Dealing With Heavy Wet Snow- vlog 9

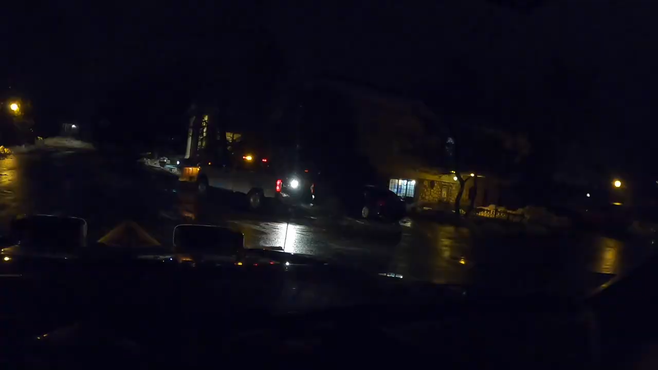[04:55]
We're in our last parking lot, just putting some salt down real quick.